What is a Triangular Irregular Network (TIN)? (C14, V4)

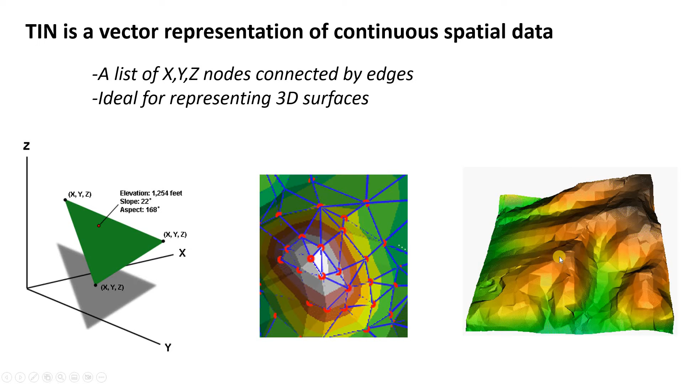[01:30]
and each of the triangles is sharing an edge. And then here's what that looks like if those triangular facets are shaded by elevation, and also some hill shading is applied. You can see it's a pretty reasonable way to represent topography. So, one thing to also note about TINs is they are generally based on what's called Delaney triangulation.
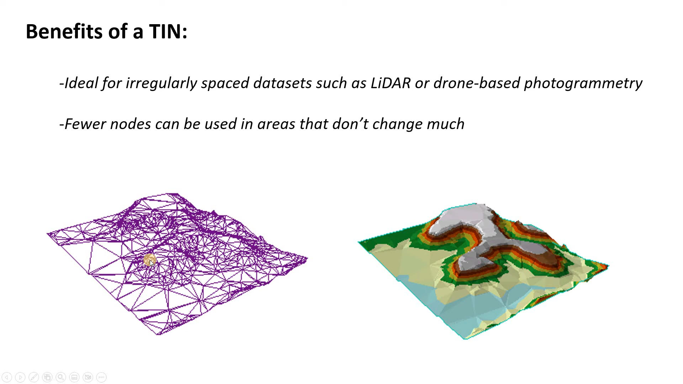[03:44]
in these valleys along the ridges. So, we see that over here too. Big triangles in the lowlands, small triangles on the steeper slopes. So, that's as opposed to like a raster DEM where you'd have to be constantly working with a single pixel size. And finally, I'll just say something about how TIN data is displayed.